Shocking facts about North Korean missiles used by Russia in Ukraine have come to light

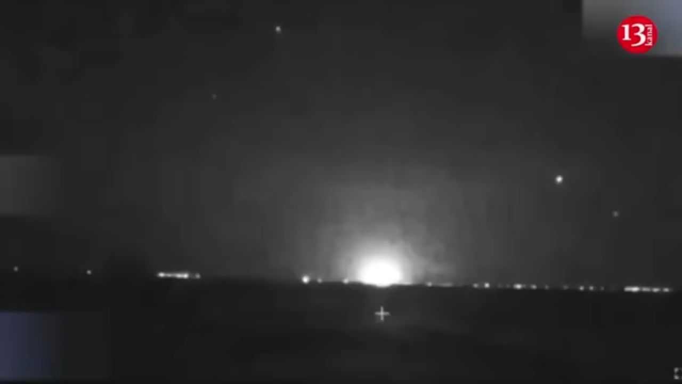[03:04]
Sea and air drones of the Ukraine hit the Russian Coast Guard base on Lake Donoslav last night, the occupying Russian naval forces conducted exercises to protect the waters of Lake Donoslav in Crimea. Thanks to the Ukranina drones, these exercises became a failure, because the Russians could not even defend their base, not to mention the waters of the lake.
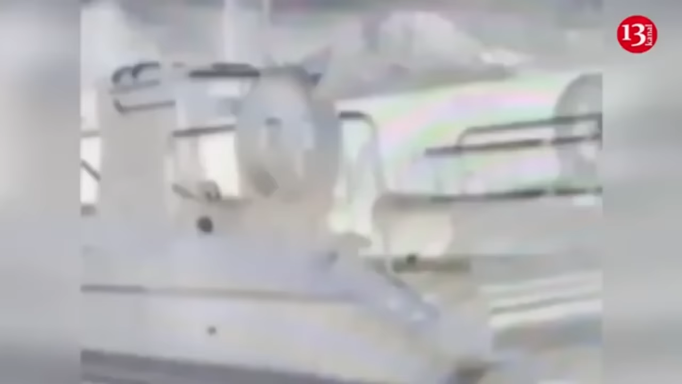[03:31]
the following were hit and disabled, headquarters with a control center,
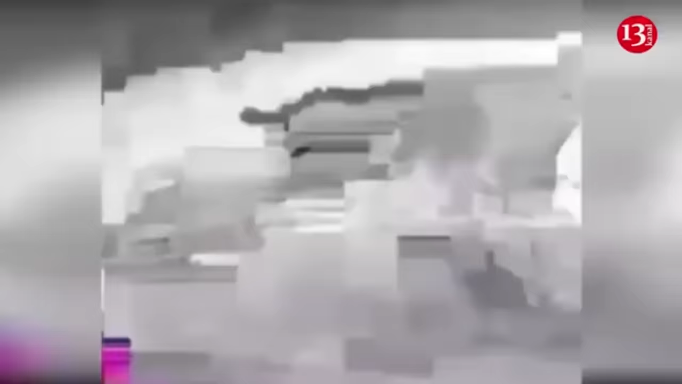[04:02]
In the temporarily occupied Crimea, in the area of Lake Donoslav, where explosions were heard last night, fires were recorded,